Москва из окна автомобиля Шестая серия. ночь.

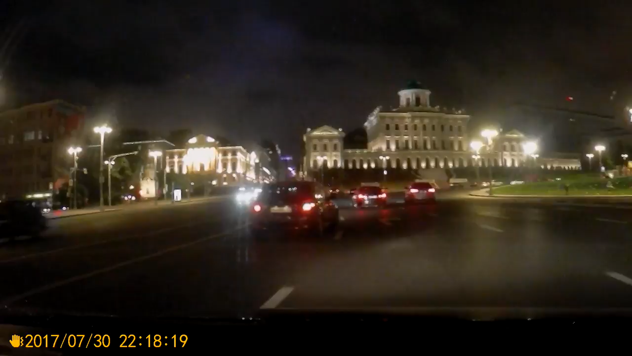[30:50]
Скорость 140 ограничения. С правой стороны по диагонали Манежная площадь,
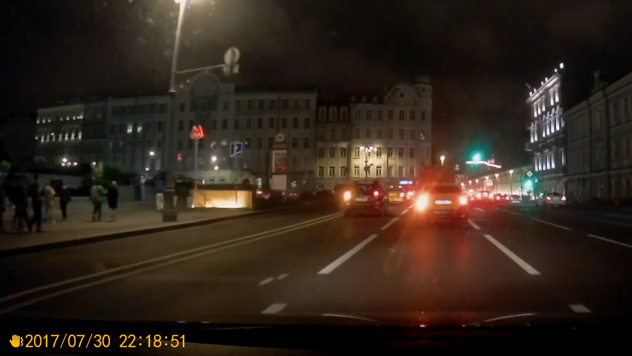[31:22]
да, охотный ряд. А за ним вот светится полоса, вот эта подсветка. Это Государственная Дума.
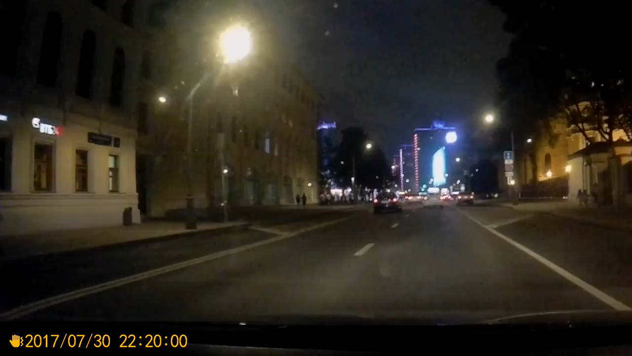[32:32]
У тебя работал с ними? Работал когда-то. Так, ну вот. Собственно, новый Арбат. Направо и налево это бульварное кольцо. Вот он, новый Арбат. Ну, давай теперь о нем рассказываем.
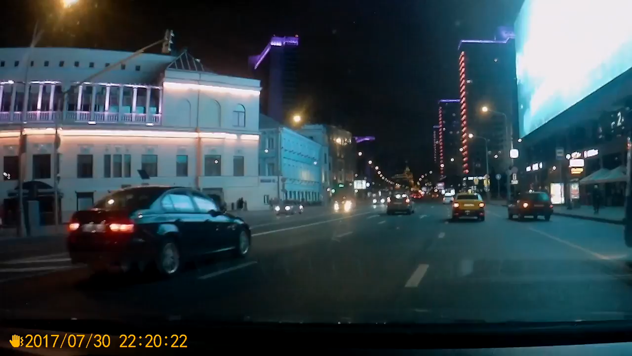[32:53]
Только быстро мы едем, чтобы можно было рассмотрение. Да, что тут рассказывать? Ну, нужно гулять по старому Арбату, а не по-новому. Старый Арбат идет параллельно. Нет, я имею в виду, чтобы могли рассмотреть, если видно будет здание, там какая-то подсветка. Тут, конечно, интересно ехать в какие-то праздники, когда иллюминация.
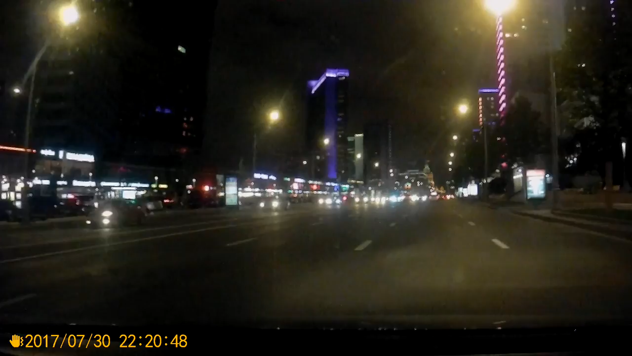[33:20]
На иллюминации могу сказать то, что у нас в последнее время экономят на последний Новый год, 2016-2017. Это, как говорится, новый Арбат, да. Иллюминации практически не было. Не, ну, Марьинский и Братеевский мост посвечивали. Ну, ее было очень мало. По сравнению. Вот с такой скоростью езжай, чтобы могли посмотреть. Ну, ты вот, ты хочешь, чтобы меня обсигналили?
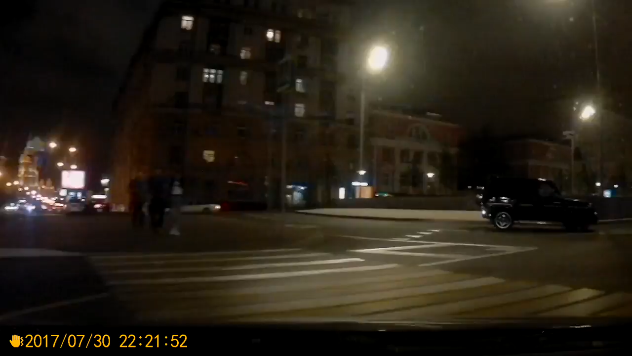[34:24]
Это что у нас? Это у нас, да, ну, да, вот слева под нами там садовое окальство идет. С левой стороны тогда высотка Сталинка. Видно ее? Не видно нифига.
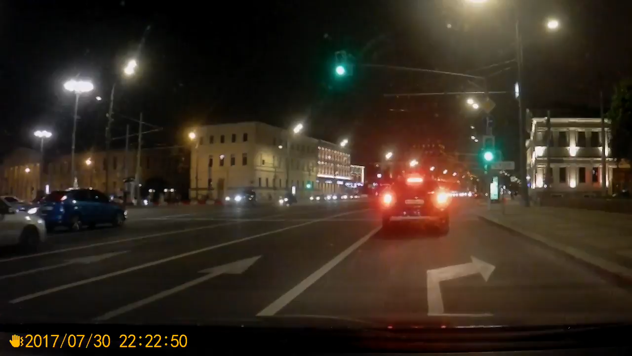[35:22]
О, кстати, слева какие-то съемки идут. Фильм, что ли? Не знаю. Какая-то машина. Какая-то машина. Смеховая. Какая-то не платащит, правильно ли, направо? Направо, направо. А, ну, понятно. Это чтоб на этот выехать. Что-то машина передумала впереди.
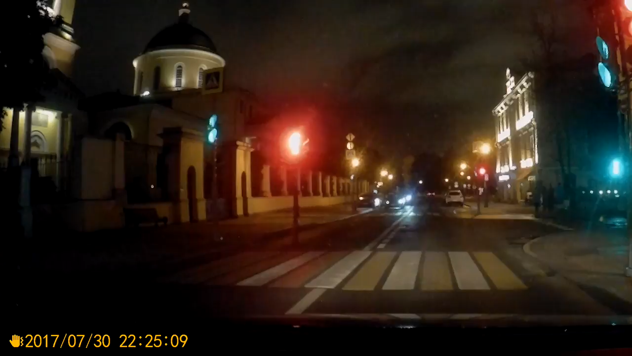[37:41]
Да, говорит, он в кабинете. Это из его кабинета Магадан видно. Шесть, три, два, один, ноль. Светофор загорается на 15 секунд. Какой-то, не знаю, что это такое.
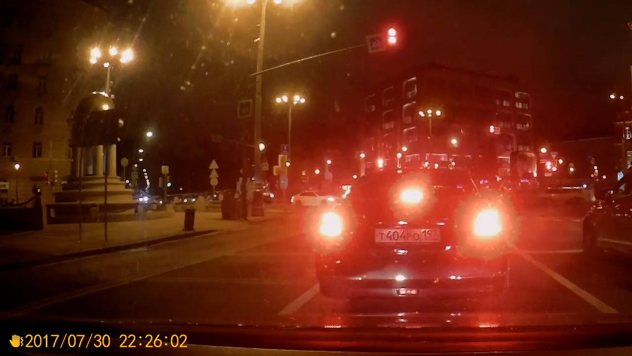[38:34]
Поток движется по бульварному кольцу. Ты на него хочешь выйти? Нет, я по прямой и упираюсь в маховую. Сейчас будем проезжать вот это издательство ТАСС. Что слева за паник? Где? Би не вижу. Там площадь Никитские ворота. Не знаю, поехали.
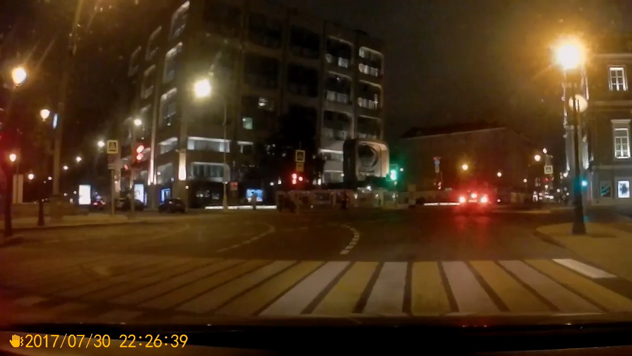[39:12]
Может, Салковский. Не знаю, извините. Не знаю. Вот это ТАСС. Его раньше расшифровали тайное агентство Советского Союза. Издательский дом ТАСС.
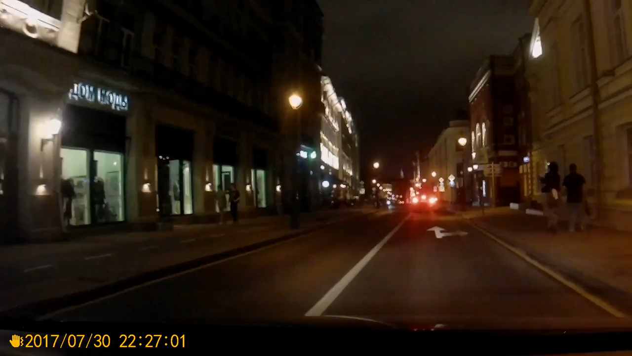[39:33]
Впереди опять виднеется Кремль. Вот она, Ночная Москва, центр. Ну, хорошо стал, дружище. Ну, вы, наверное, сможете рассмотреть, кто там.
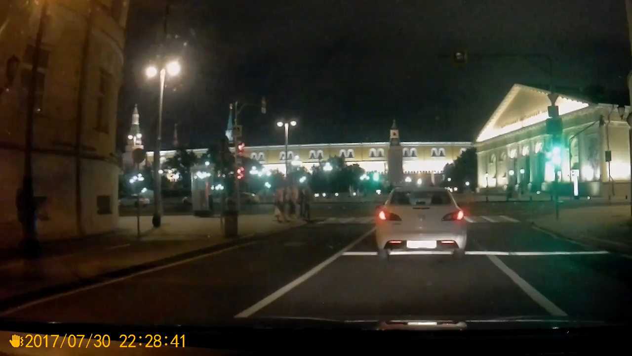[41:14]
Он был полностью по правилам ПДТ виноват, но аргументировал тем, что... Потише, потише, и жизнь, чтобы...
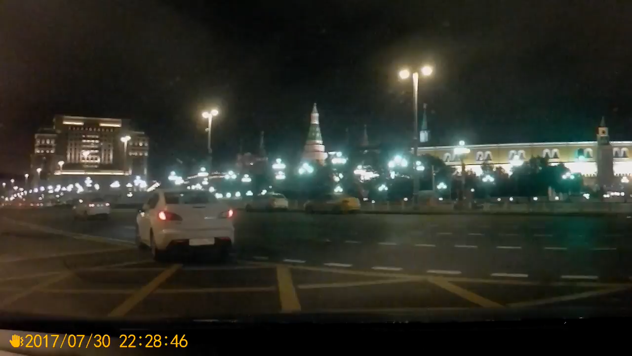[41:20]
У тебя, когда были права получены... Ну, давайте мы сейчас проедем это место. Справа манежная площадь. Кремль. Кремль. Прямо вот мы вернулись... Вернулись это у нас с... Ну, мы на улице Маховая. А вот подсветка слева здания, это у нас Госдума. А вот с правой стороны гостиница, которая еще...
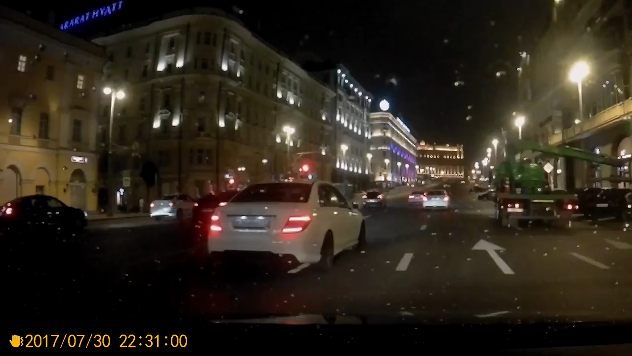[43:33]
Так, слева детский мир с голубыми... Одна и дождик у нас. Прямо Лубянка. Справа у нас еще знаменитый салон Бентли. Где-то здесь Феррари еще был, по-моему. Ну там, где пенсионеры покупала машина, да? Да. Прямо то у нас. Слушай, мы все-таки припаркуемся где-нибудь, да?